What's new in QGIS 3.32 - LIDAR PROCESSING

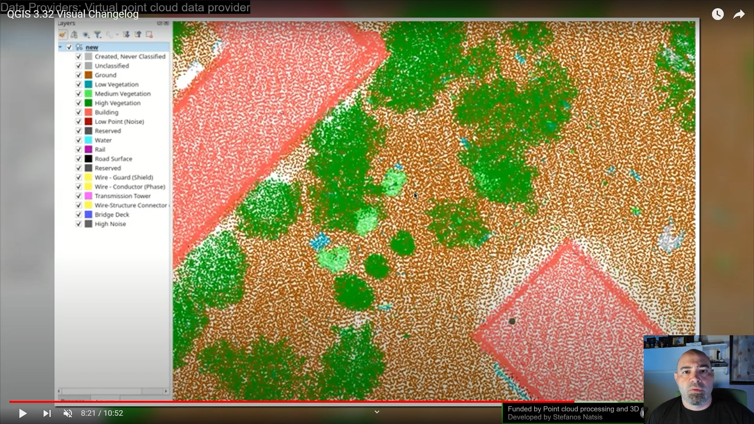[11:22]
Another great change about the LiDAR is the introduction of a new provider, which is the VisualPoint Cloud data provider, and it helps you to move on the map with efficiency.